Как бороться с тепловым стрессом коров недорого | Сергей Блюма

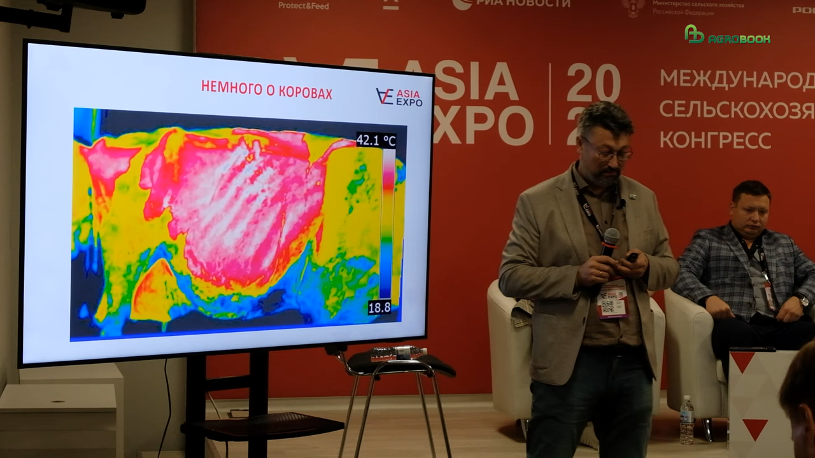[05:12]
On screen: scale top 42.1°C
А у нас в коровниках, даже в самых маленьких, начинается от 200 коров, где мы одномоментно имеем колоссальные станции по производству тепла. И очень-очень важный момент, как мы с этим теплом работаем. Потому что если мы с вами на предыдущей картинке показывали,
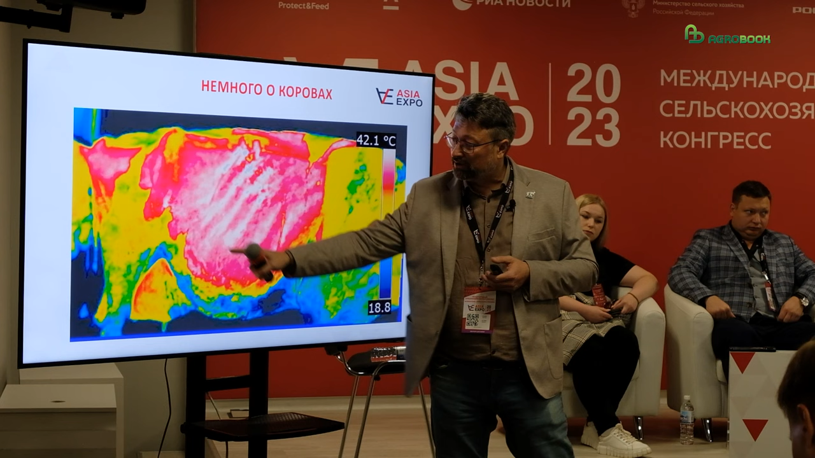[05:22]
On screen: scale top 42.1°C
что вот она зона рубца, это самая большая горячая зона, то как только коровы лежат, они нагреваются все.